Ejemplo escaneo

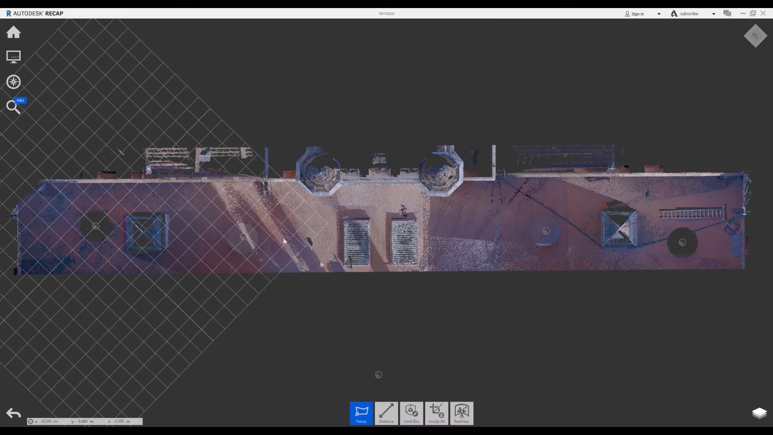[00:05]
El programa que utilizamos aquí es el Recap.
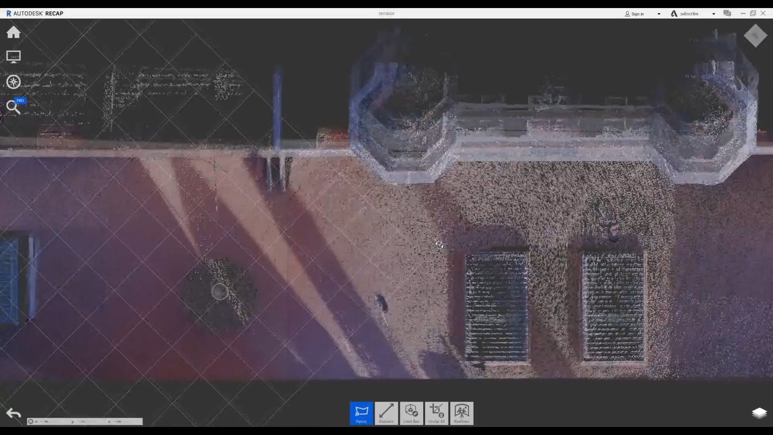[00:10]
Esto lo que veis es una nube de puntos que sale del escáner texturizado por la foto.
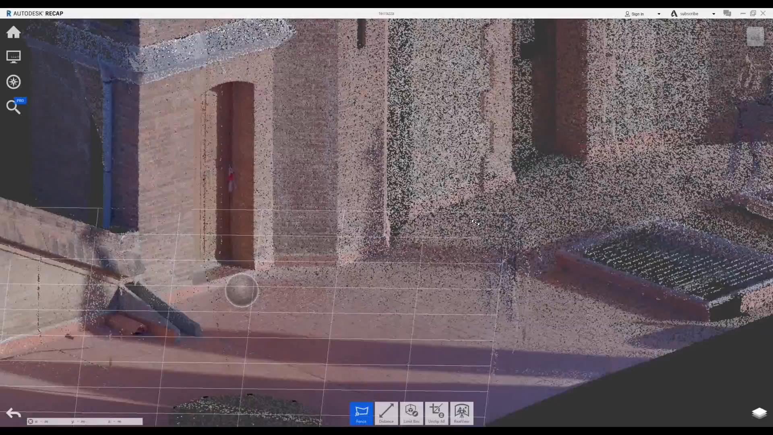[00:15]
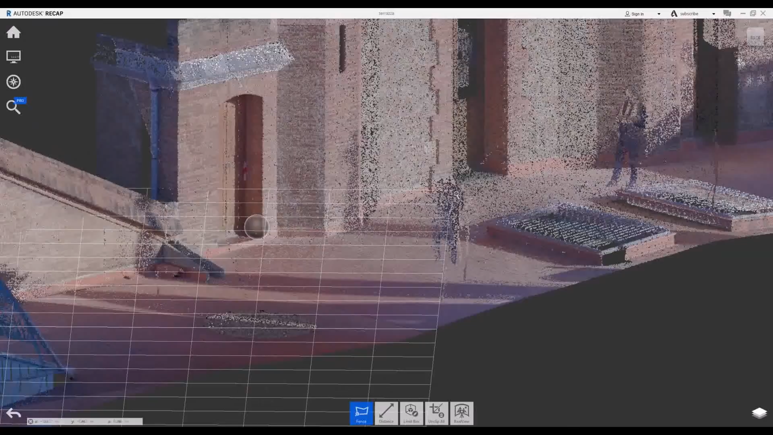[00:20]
El escáner hace unas imágenes 360 a su alrededor y luego toma una nube de puntos muy densa.
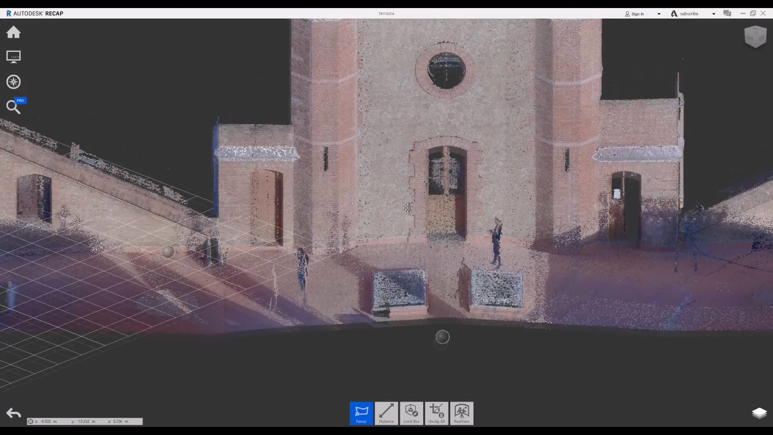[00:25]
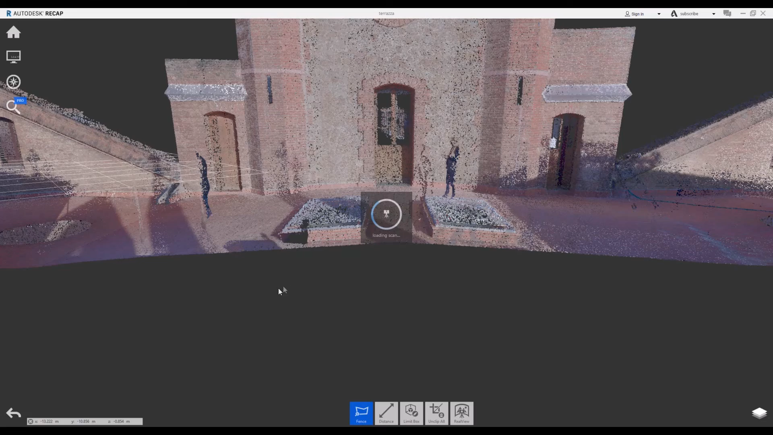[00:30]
Como podéis ver aquí, las fotos son 360 y hay la posibilidad de entrar en las fotos y ver en cambio de la nube de puntos.
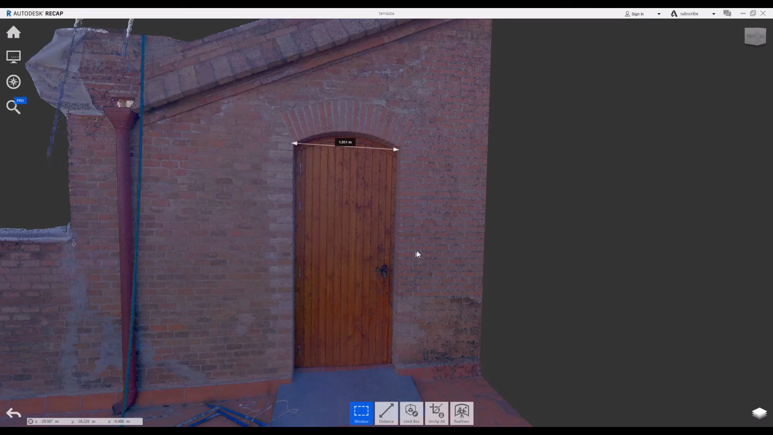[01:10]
saltar otra vez a la imagen. Aparte de la nube de puntos y estas imágenes,